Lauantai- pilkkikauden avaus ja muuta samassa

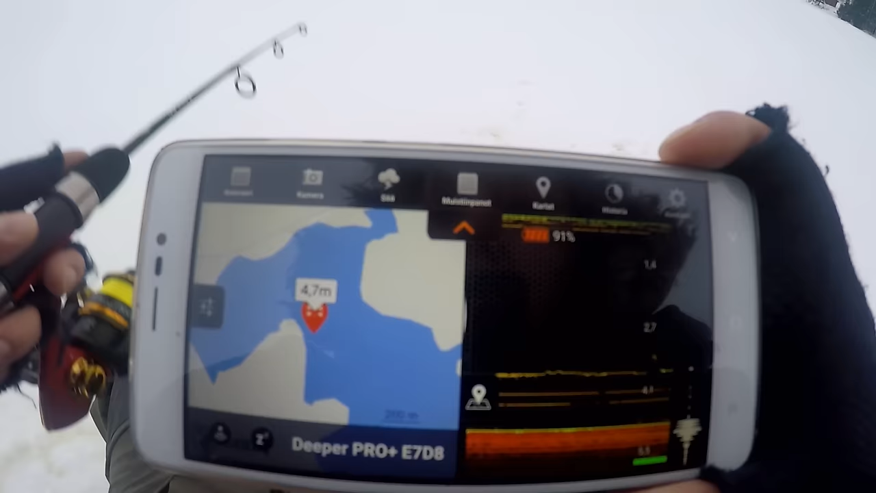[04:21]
On screen: depth 4.7 m
jääkalastustilaa tuossa kun minä heiluttelen pilkkiä niin se näkyy se viiva tuossa heiluu eesta.
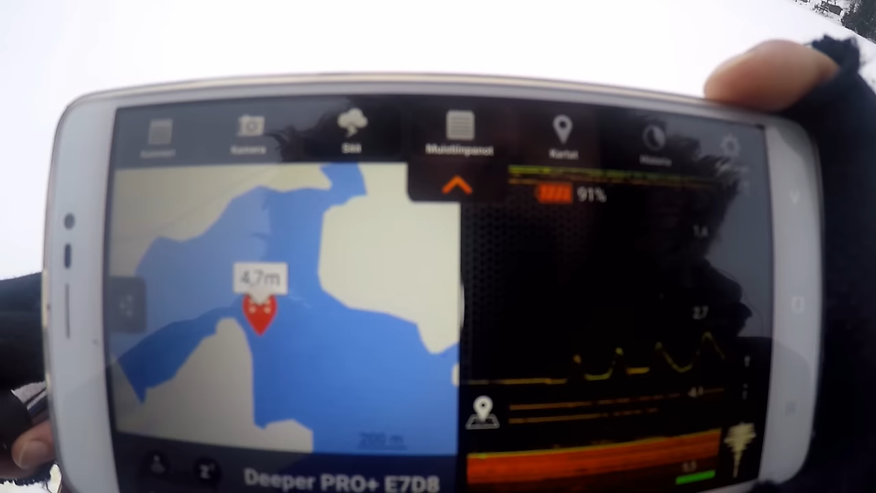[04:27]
On screen: depth 4.7 m
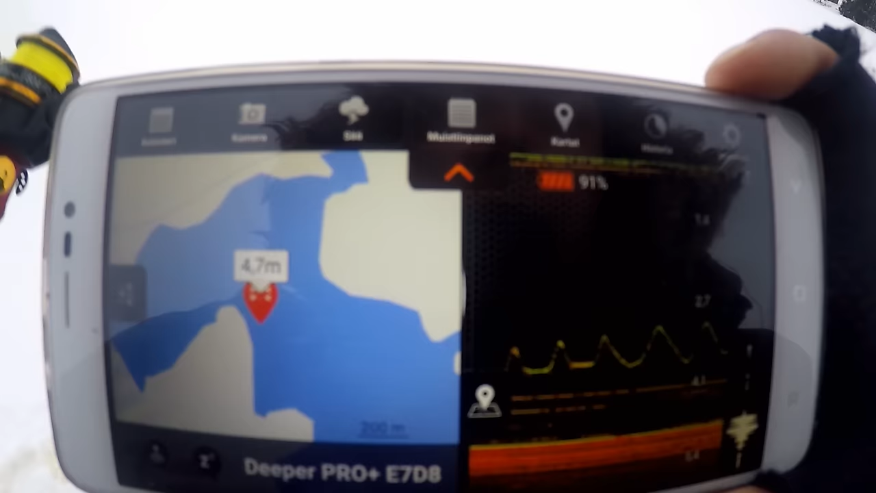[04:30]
On screen: depth 4.7 m
Sen alla näyttää oleva viiva siinä on pienempää kalloa. Pikkukaloja on tuossa.
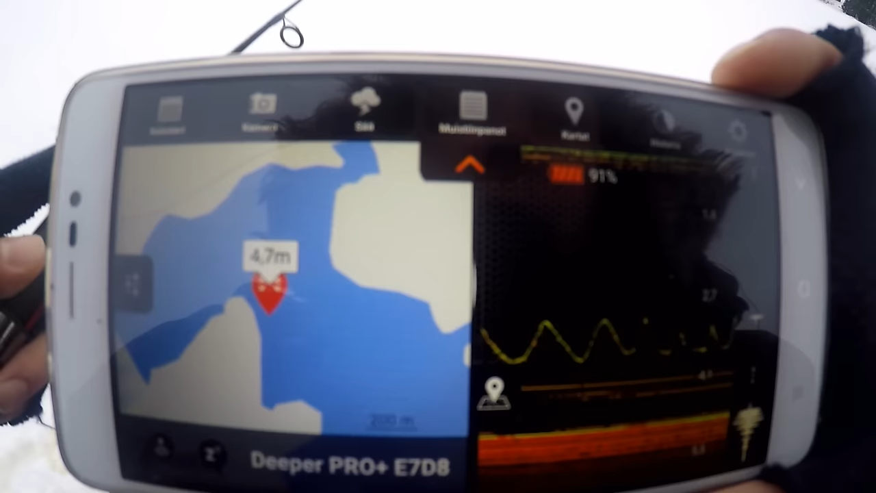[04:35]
Ja tota tämmönen jääkalastustilaa sitten niin
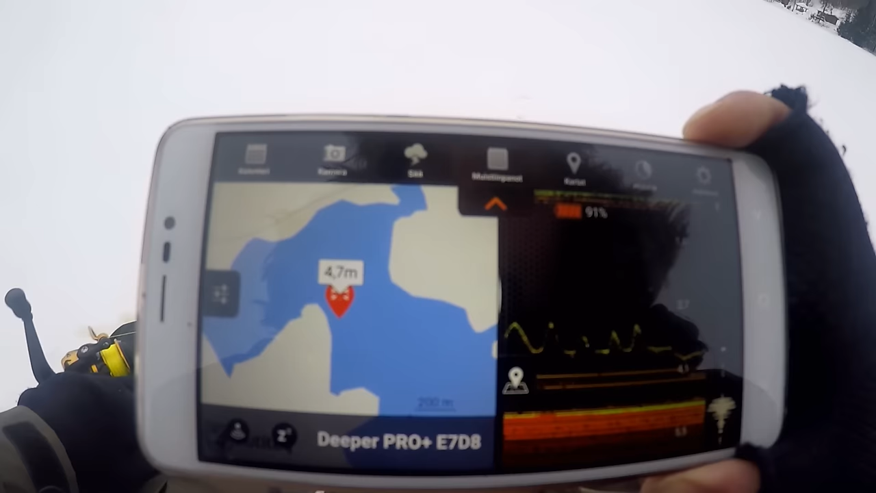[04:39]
On screen: depth 4.7 m
Se tallentaa tänne kartan.
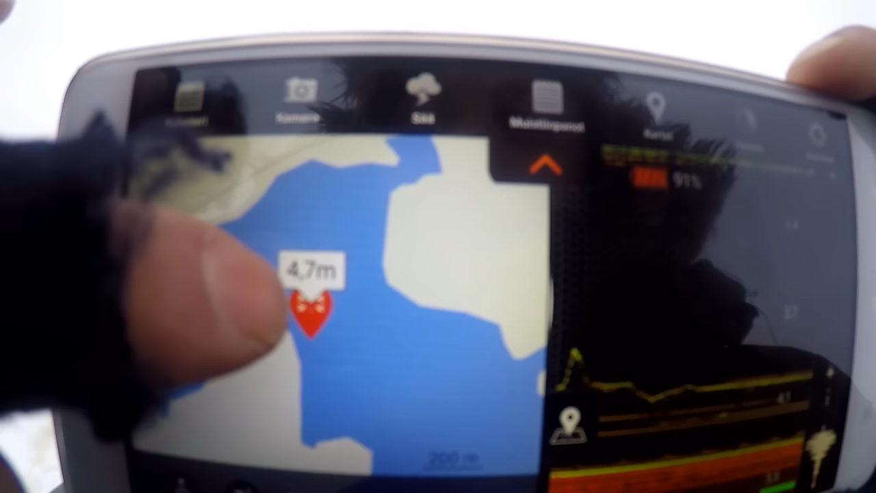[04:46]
Tuossa näkyy 4,7 metriä.
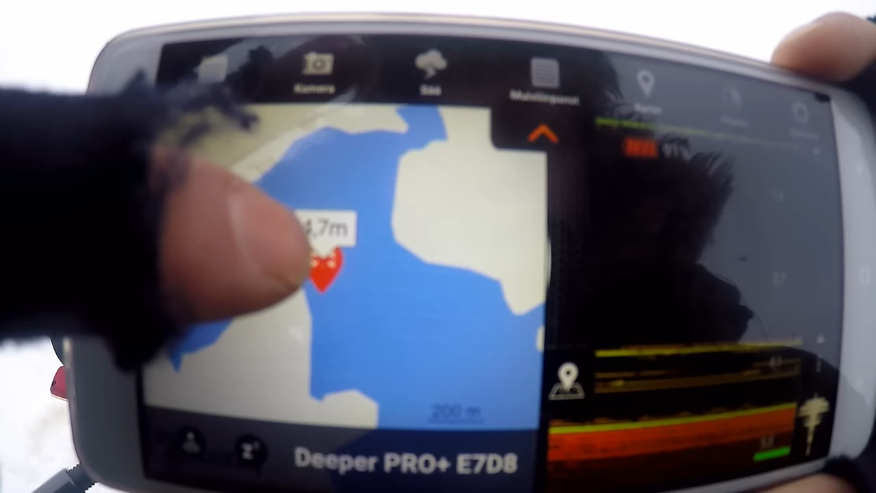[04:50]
Se tallentaa kaikki nämä minun pilkkipaikat. Ne jää tuommoisena oranssina sitten. Tuohon.
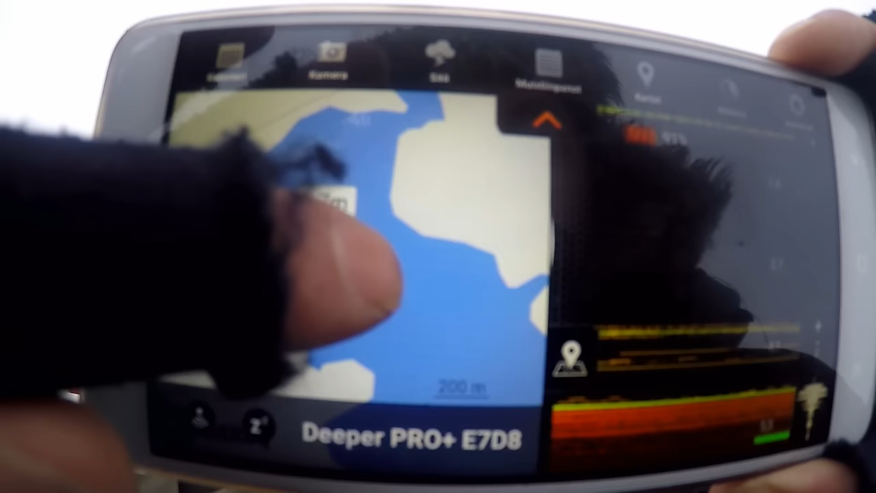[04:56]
Siihen pystyy samalle paikalle vaikka kesällä menemme. Se löytää ne.
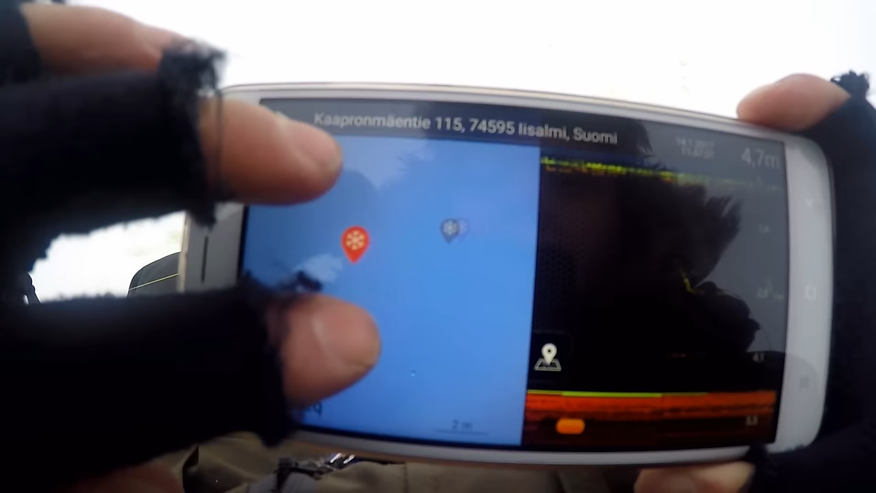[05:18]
Siellä se näkyy nyt se tallennettu paikka tuolla kartalla.
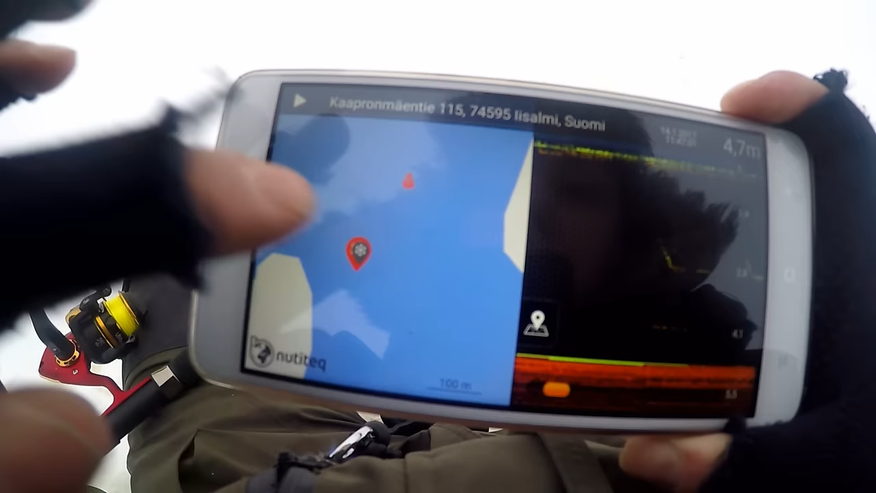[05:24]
Siitä kun näppee näkyy heti syvyyä.
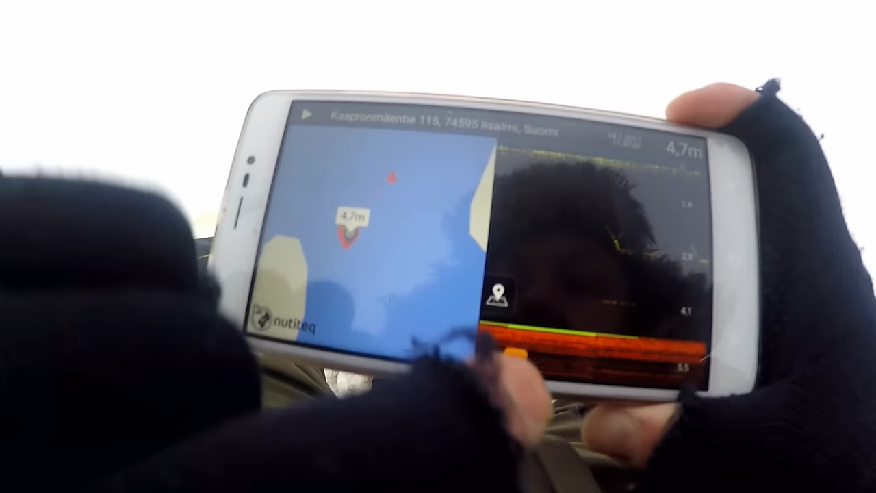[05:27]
On screen: depth 4.7 m
Tieltä pystyy sitten katsomaan sellomaan niitä tapahtumia siellä. Vähän niinku siinä kesällä sinne veneen sovelluksesta sekin tallentaa.
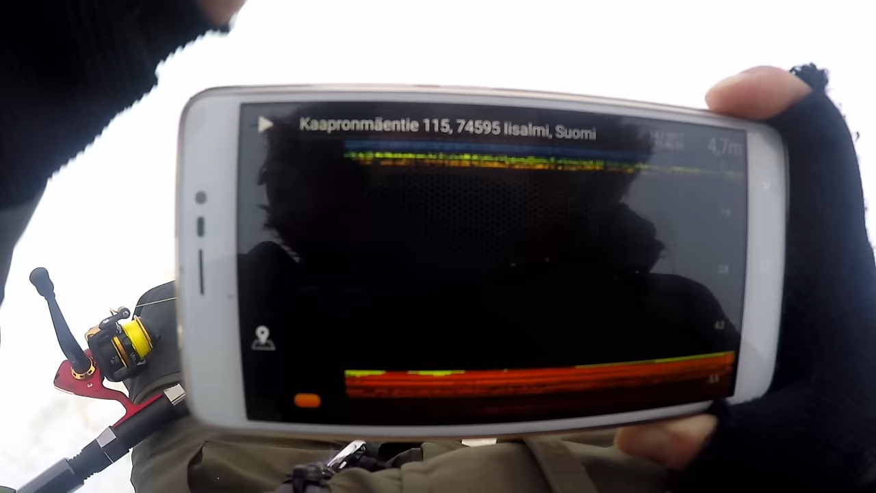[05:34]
On screen: depth 4.7 m
Ja tämä tallentaa kaikki reijät sun muuta. Niin. Ja nää nikkeesti.